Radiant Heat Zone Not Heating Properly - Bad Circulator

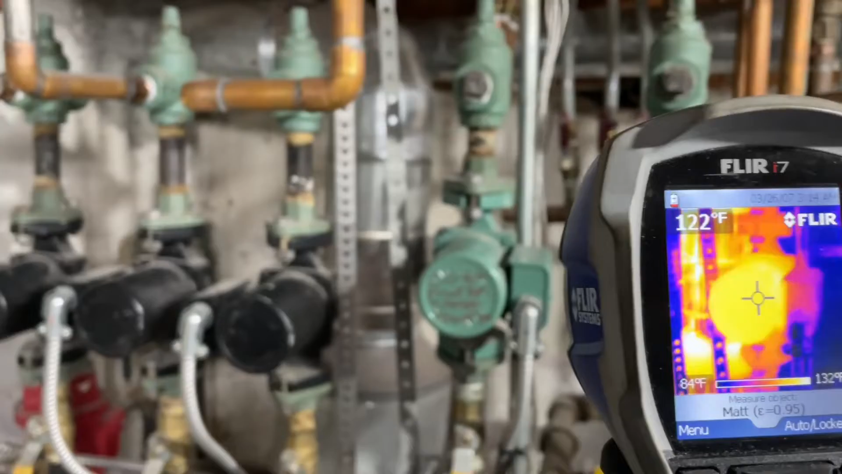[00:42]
On screen: spot 122°F, scale bottom 84°F
this one is not really moving the water and this one is all right
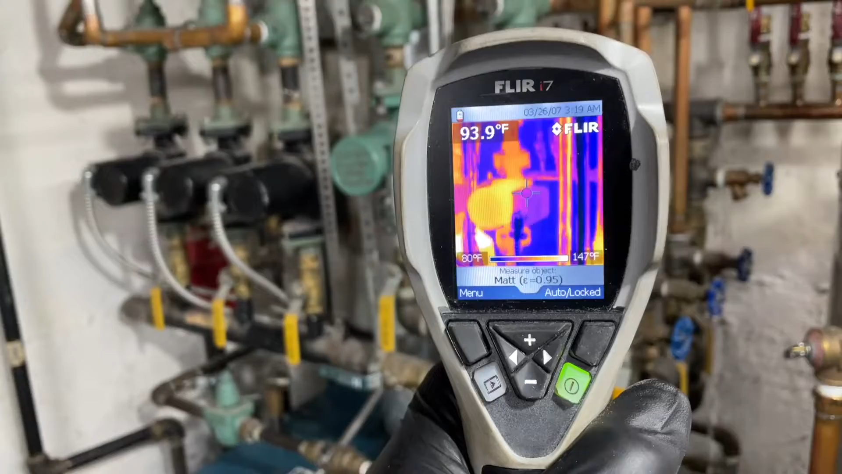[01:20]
On screen: spot 93.9°F, scale top 147°F, scale bottom 80°F
so i was about to condemn the circulator all right which is now at temperature
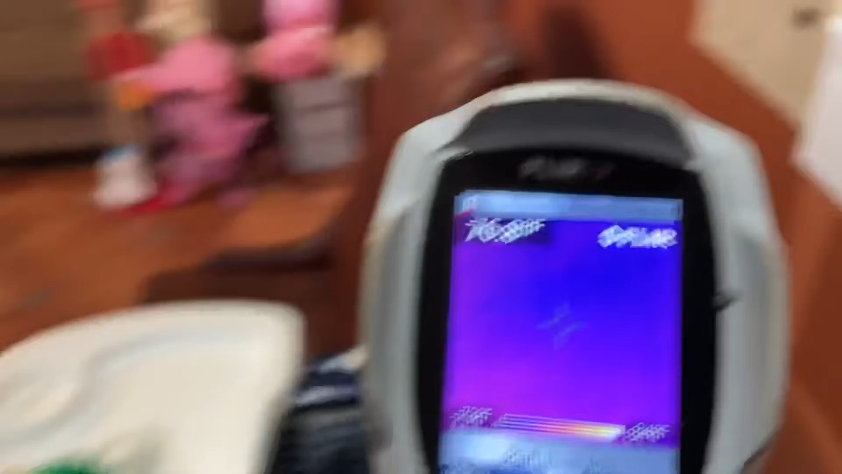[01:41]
our thermostat is telling me it's 73 in actuality it's 77